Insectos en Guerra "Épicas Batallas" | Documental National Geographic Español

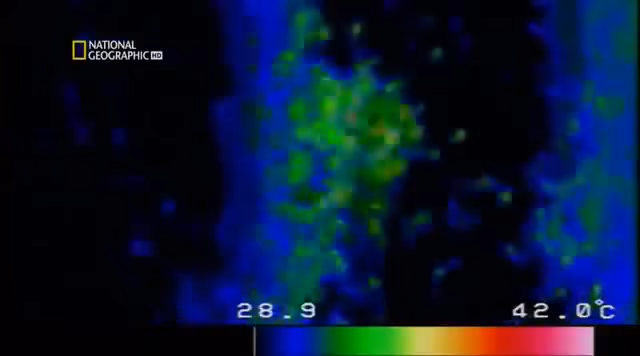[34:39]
On screen: scale top 42.0°C
Durante 20 minutos, la vibrante masa se apiña contra su presa.